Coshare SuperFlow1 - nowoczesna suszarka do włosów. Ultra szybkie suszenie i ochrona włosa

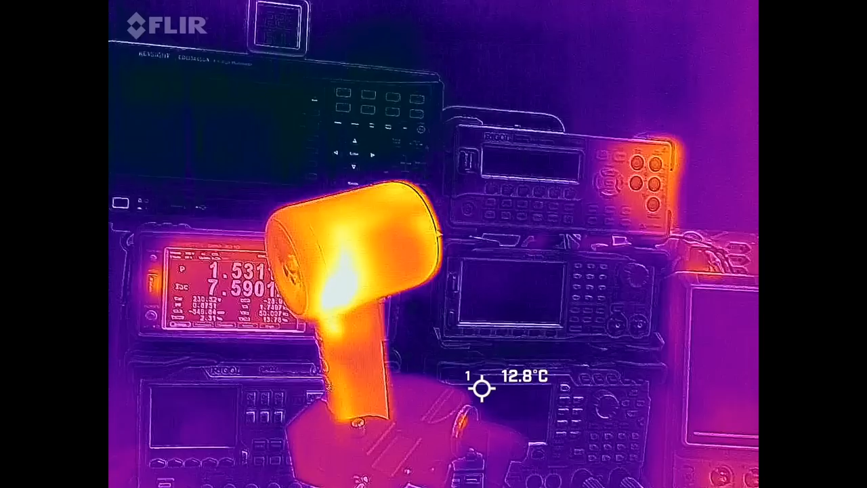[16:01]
On screen: spot 12.8°C
Skoro suszarka pracowała cały czas przez 10 minut,
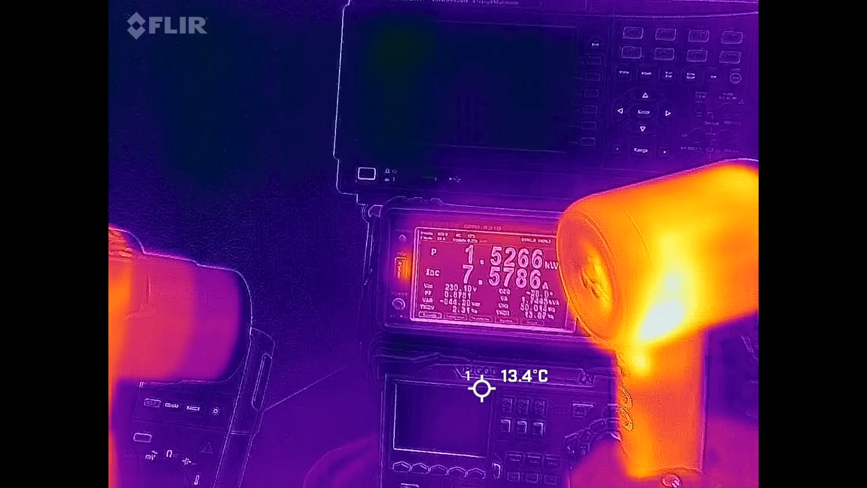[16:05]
On screen: spot 13.4°C
to postanowiłem również przyjrzeć się jej za pomocą kamery termowizyjnej, żeby zobaczyć jak to wygląda.
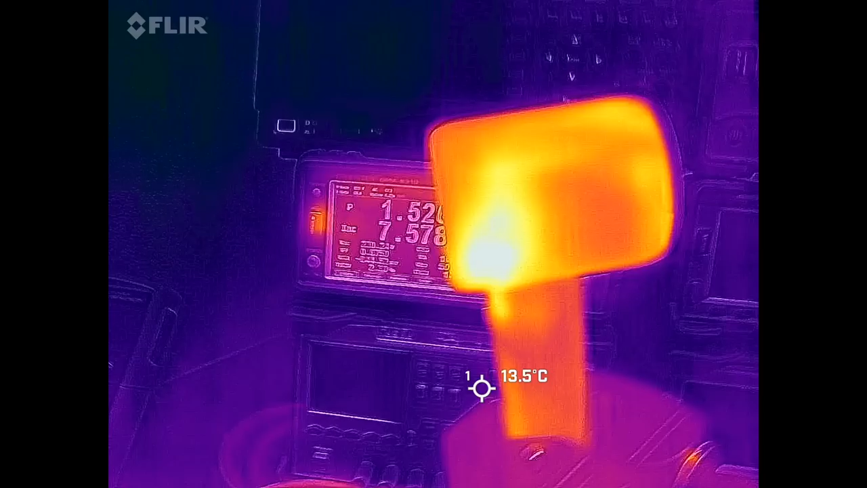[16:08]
On screen: spot 13.5°C
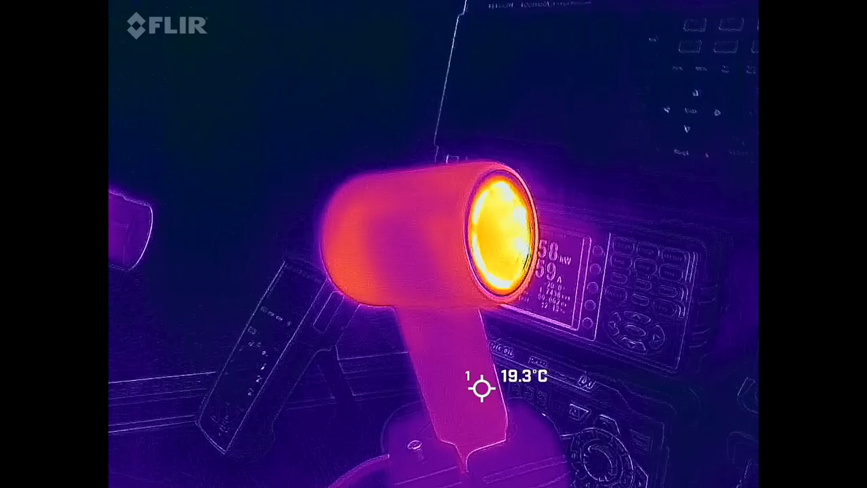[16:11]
On screen: spot 19.3°C
Jak widzicie obudowa cała jest chłodna, jest zimna, jest w temperaturze pokojowej.
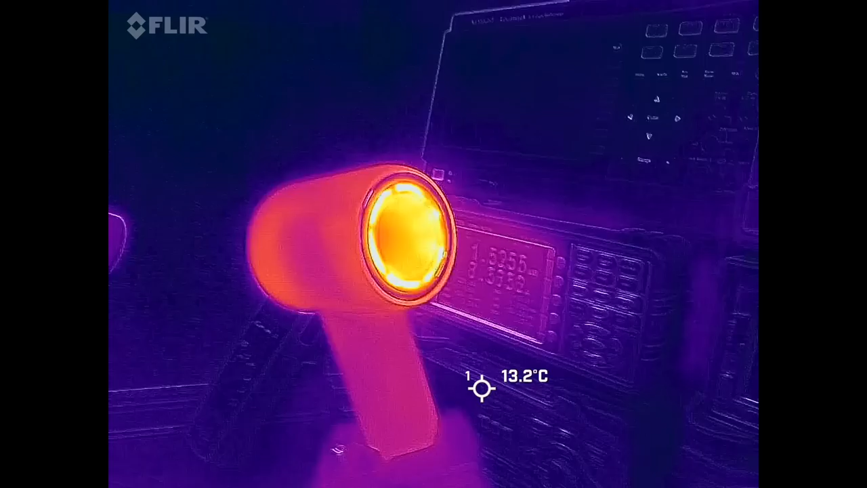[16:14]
On screen: spot 13.2°C
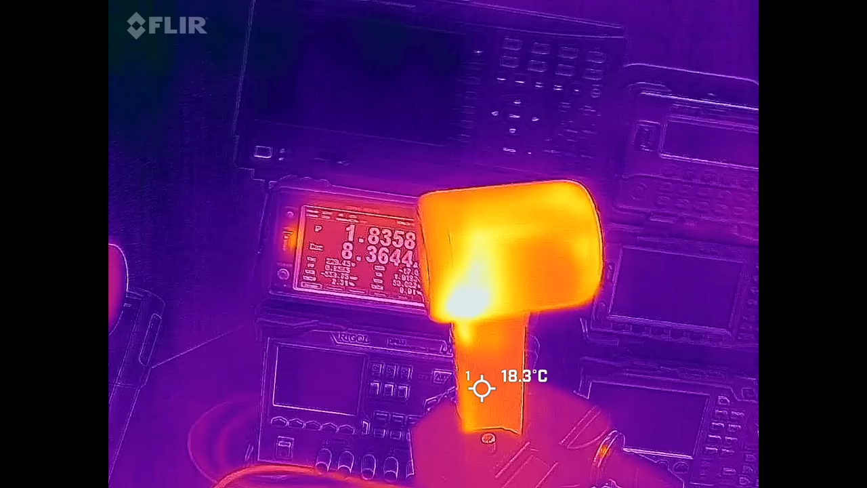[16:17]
On screen: spot 18.3°C
Ta suszarka grzeje się tylko od wewnątrz, tak więc jest ona na pewno bezpieczna przy nawet takim długotrwałym używaniu.
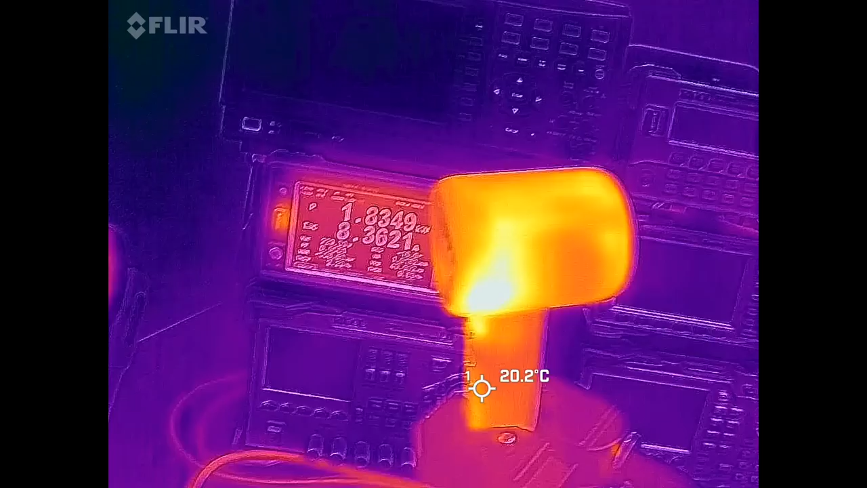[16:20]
On screen: spot 20.2°C
Tutaj nie było żadnych problemów z przegrzaniem się tego sprzętu.
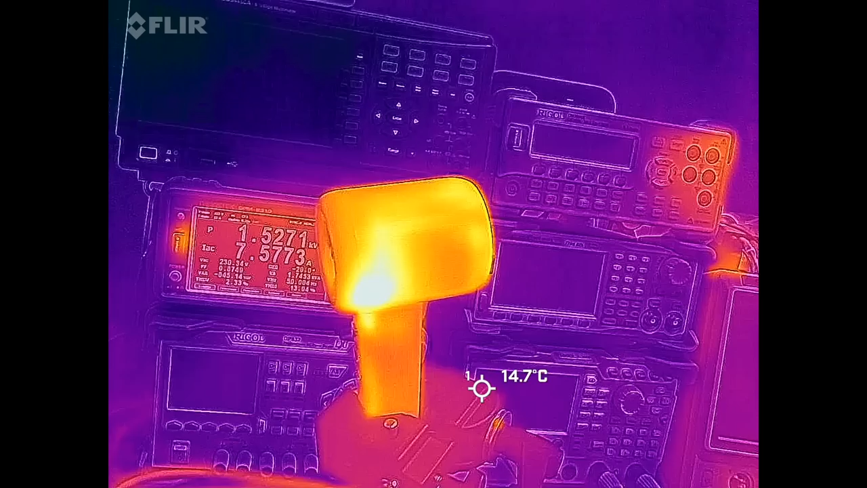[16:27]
On screen: spot 14.7°C
Zresztą widać to na kamerze termowizyjnej, że zewnętrzna część suszarki jest zimna, a dopiero ten element,
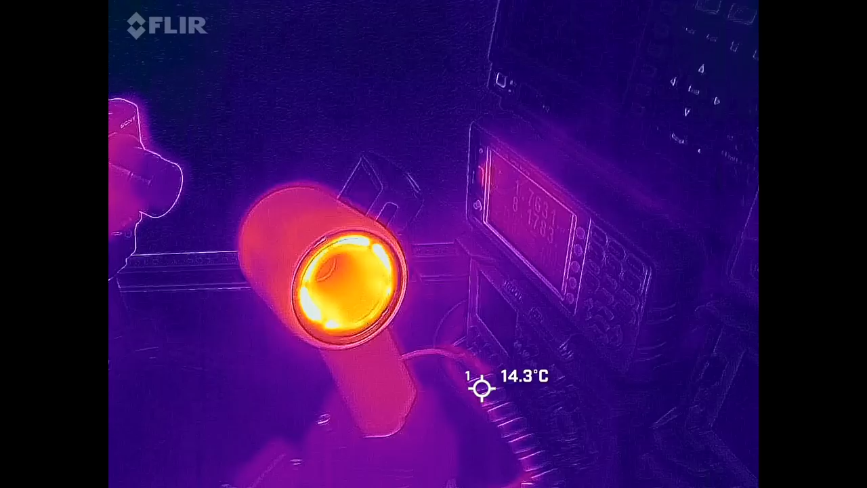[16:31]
On screen: spot 14.3°C
który jest w środku, tam gdzie znajduje się fizycznie grzałka, dopiero się nagrzewa.
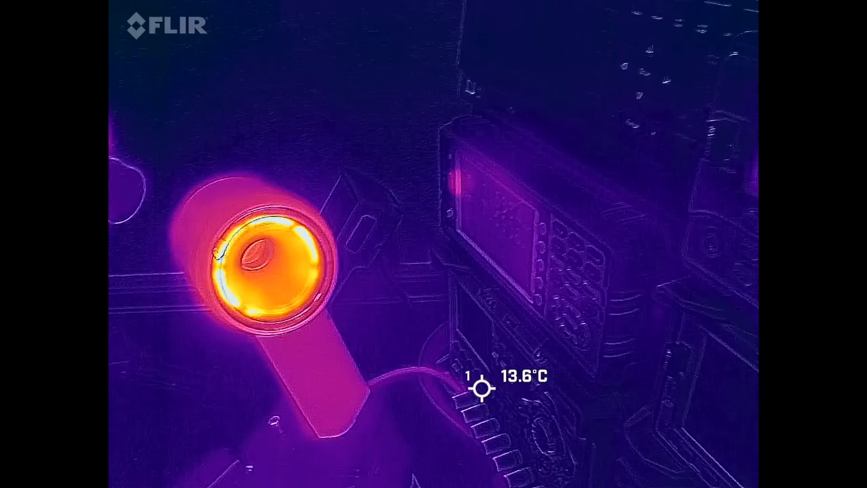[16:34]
On screen: spot 13.6°C
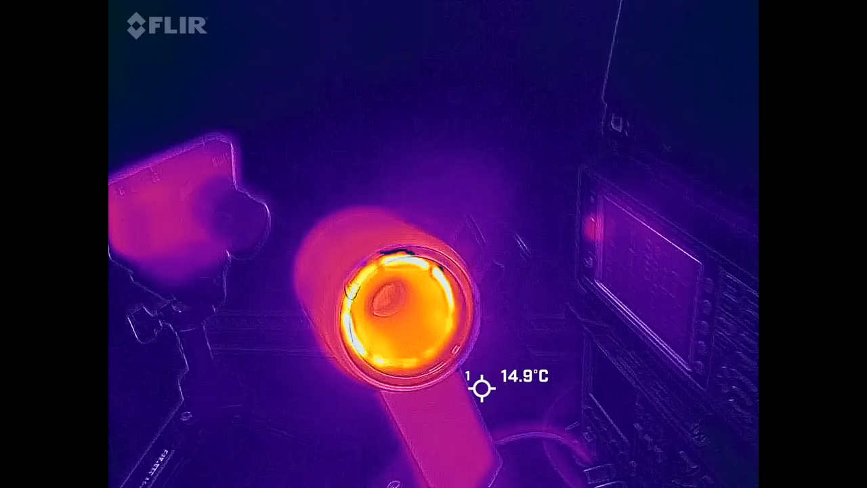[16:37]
On screen: spot 14.9°C
No i dość skutecznie jest chłodzony właśnie przez bardzo, bardzo duży przepływ powietrza.